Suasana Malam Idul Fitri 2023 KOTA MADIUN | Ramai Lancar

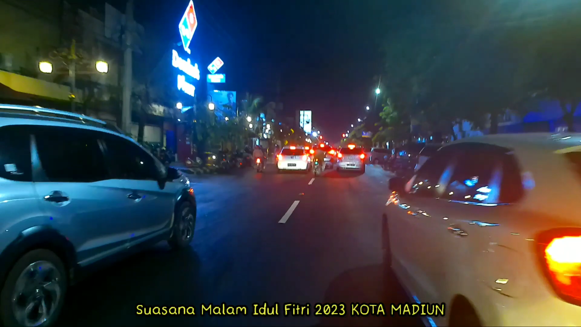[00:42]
di Kota Madiun Untuk menikmati suasana Malam Idul Fitri 1444 Hijriah Jadi langsung saja simak videonya
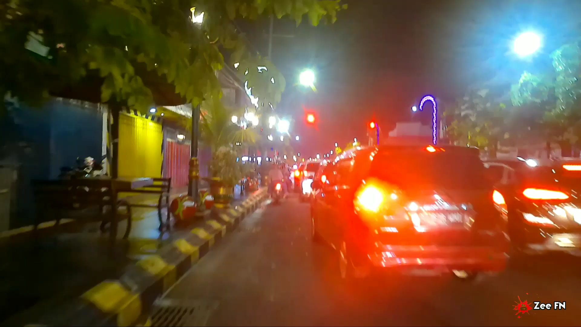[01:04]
video kita mulai dari perempatan Tugu 0.km Yang berada di Kota Madiun teman-teman Jadi kita akan lihat seperti apa suasana ya Malam Lebaran di tahun 2023
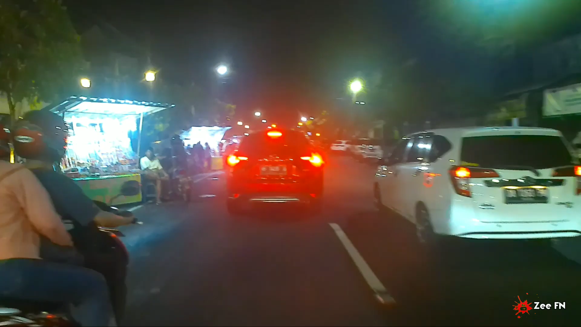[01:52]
Namun ada yang kurang Sayangnya untuk takbir keliling ya Kemarin dapat
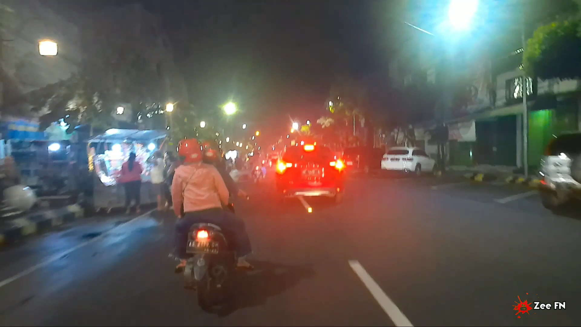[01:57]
informasi Kalau enggak boleh Untuk melaksanakan tabir keliling di Kota Madiun teman-teman Oke, ini adalah depan pasar besar Kota Madiun Sekitar jam setengah sembilan Kalau enggak salah jam sembilanan ini ya Jadi di sini teman-teman bisa lihat semuanya
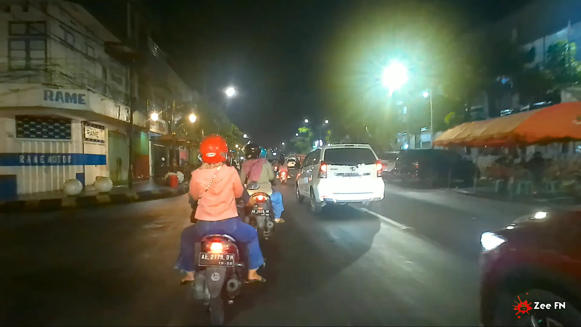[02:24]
Karena tahun, eh apa namanya Karena lebaran di tahun 2023 ini sangat lama ya Selain Apa ya Liburnya itu di awal Awal hari ha ya Itu udah lama Biasanya kan liburnya mulai
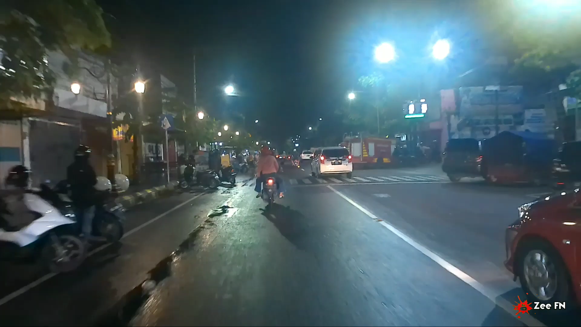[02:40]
liburnya mepet-mepet ya Tapi ini diajukan oleh pemerintah Jadi otomatis yang mudik itu sudah Dari hamin berapa ya itu Hamin tiga kalau enggak salah Kalau enggak hamin empat malahan ya Dan ini kita memasuki kawasan jalan Dokter Sutomo
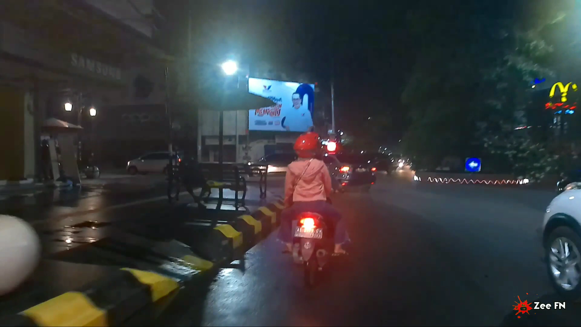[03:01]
Dan untuk pertukuan di sini sudah tutup teman-teman Jadi ini dah jam sembilanan ya Tapi suasana keramaian seperti ini
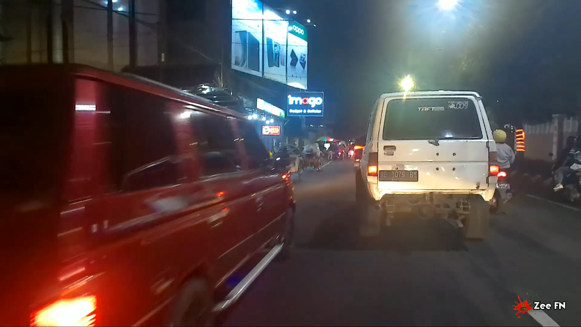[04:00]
Oke Jadi ini memasuki kawasan dari jalan
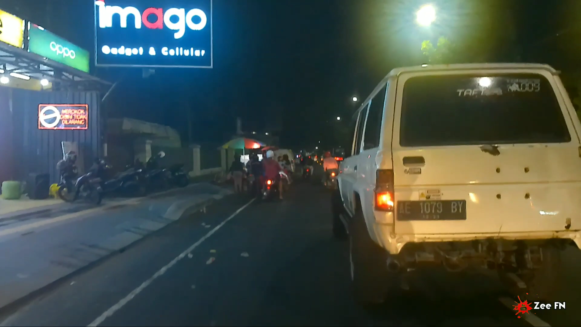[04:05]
Jawa Nanti kita akan coba untuk memasuki kawasan kota Madiun ya Pusat kotanya
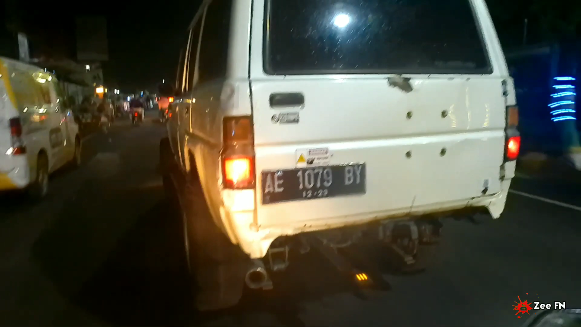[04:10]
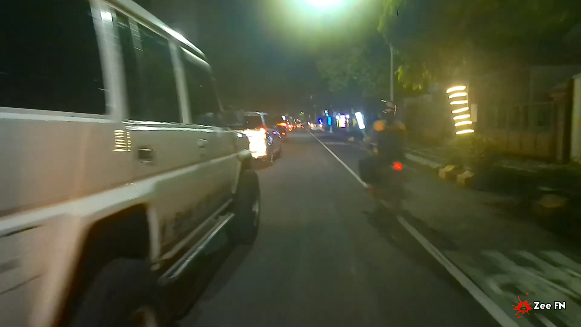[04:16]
Oke kita salip dulu Mumpung agak sedikit longgar ini Tadi di wilayah saya Kawasan Madiun Selatan Tepatnya berada di sekitaran Pagotan Dolopo ya Tadi mancet total teman-teman Karena semua ingin takbir keliling ya Dan sayangnya di Halo Disuruh balik sama Pak Kepoli Sama
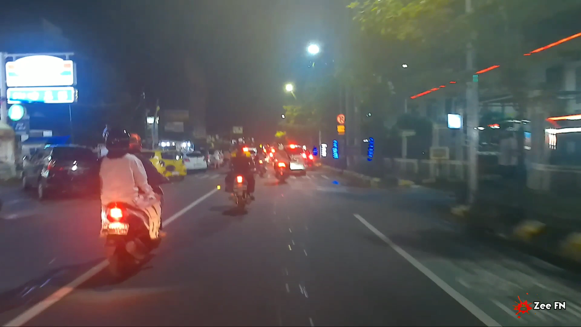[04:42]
Kano ya Kepolisian Sama Bapak-Bapak Polisi Depan rumah sakit dokter Sudono Madiun Kondisinya seperti ini Kalau untuk kendaraan roda 4 ya Di sekitaran sini itu padat merayap Kalau untuk kendaraan roda 2 Seisa nyelepit-nyelepit ya teman-teman Kita gak tahu nanti di kota Madiun bisa masuk gak ya Semoga saja bisa
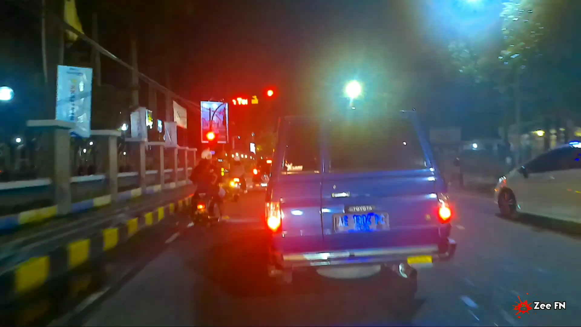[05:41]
memasuki Kawasan dari Jalan Jawa Ini belok kiri
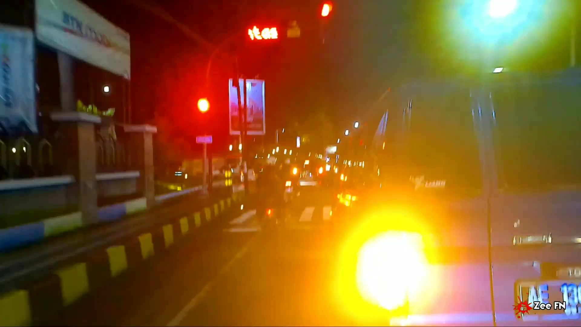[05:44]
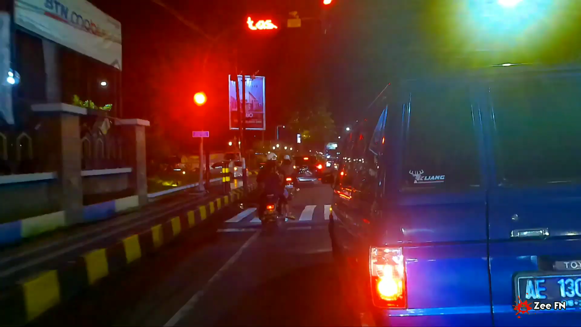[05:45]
langsung Kita akan coba untuk mengarah ke belok kiri ya Jadi lumayan rame mancet ya Kita salib dulu
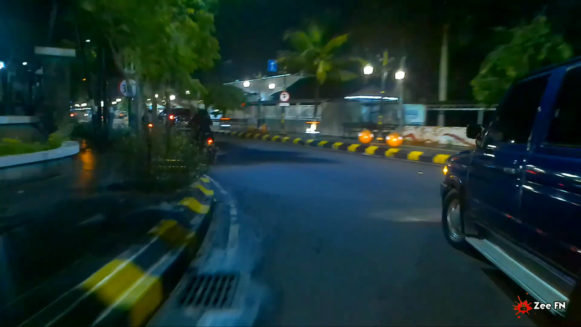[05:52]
Ini area kawasan sekitar parking area kota Madiun Di sini lumayan sepi ya
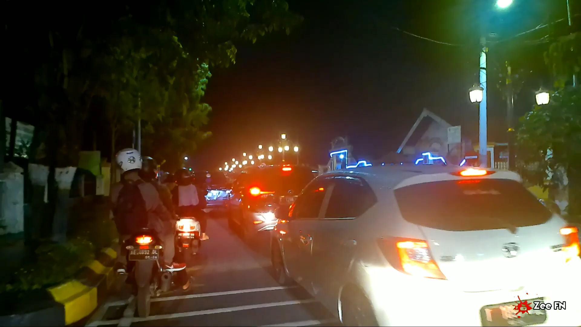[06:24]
kawasan dari Jalan Pahlawan Street Center
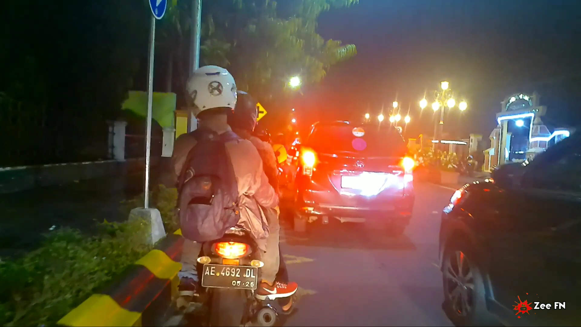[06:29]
Nampak mancet di sini Pelan-pelan
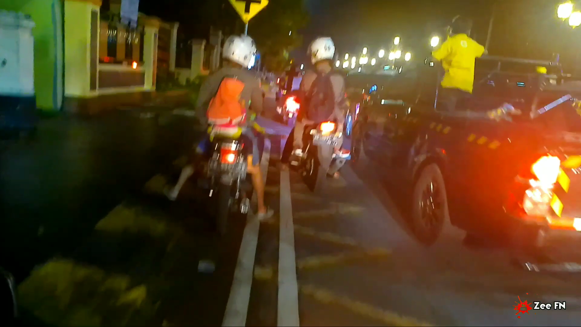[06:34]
Nah itu ya Depan SD Negeri 5 Madiun
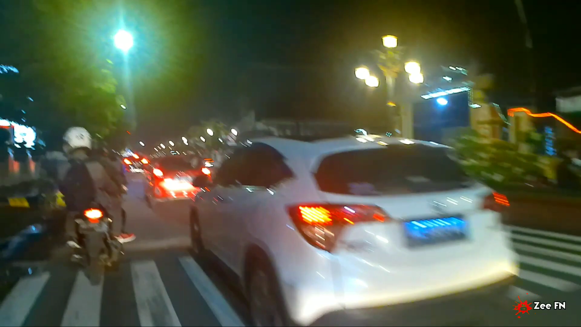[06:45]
Memasuki Jalan Pahlawan Street Center Untuk kendaraan roda 4 Saya informasikan di
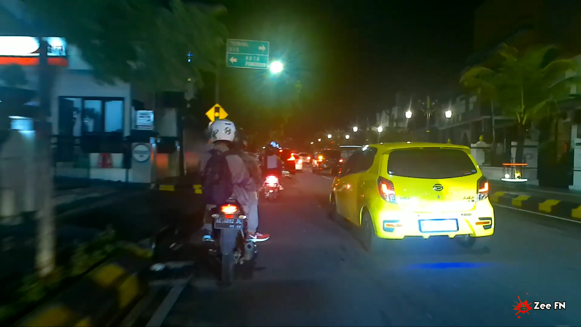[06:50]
sini Rame mancet ya Rame lancar Meski agak sedikit mancet teman-teman Oke pelan-pelan
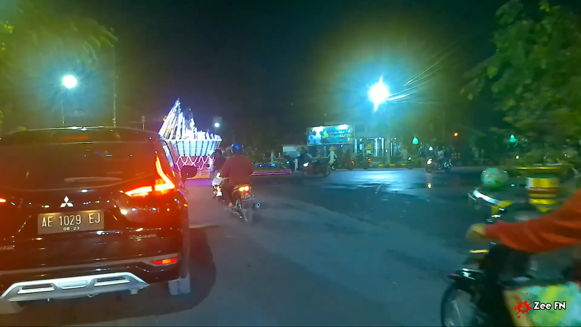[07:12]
Nah dan kita sudah memasuki kawasan dari Jalan Pahlawan Street Center
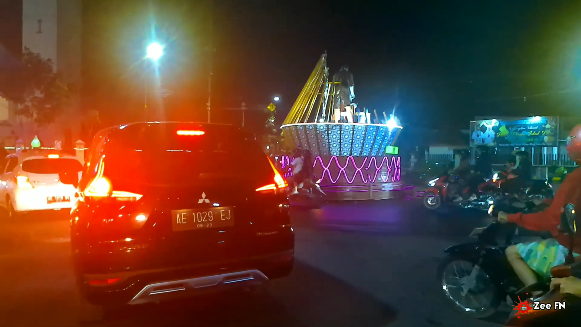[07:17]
Nah ini ya kita sudah memasuki kawasan
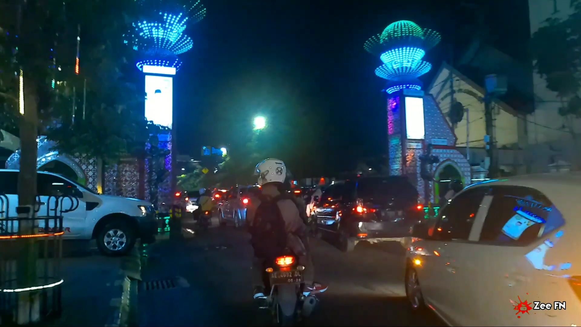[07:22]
Jalan Pahlawan Street Center Seperti ini kondisinya di malam Idul Fitri Pada tahun 2023 ini Ya terlihat nampak rame Pastinya Kita pelan-pelan
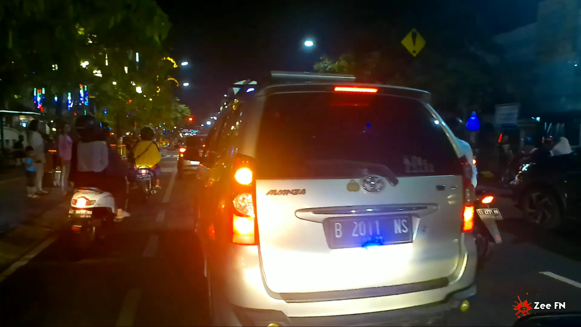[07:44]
Untuk parkiran ya Sampai ini UPT pengelolaan jalan dibuat parkir